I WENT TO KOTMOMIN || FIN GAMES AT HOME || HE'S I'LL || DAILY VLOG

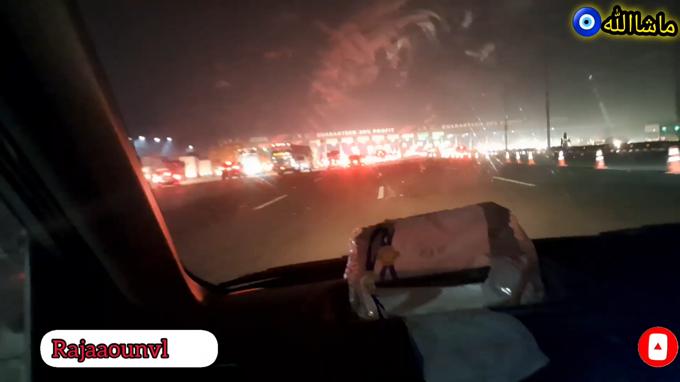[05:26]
और हम लाहौर पहुंच गए, शुक्र अल्लाह का हमें रास्ते में स्मोक बिल्कुल नहीं मिली।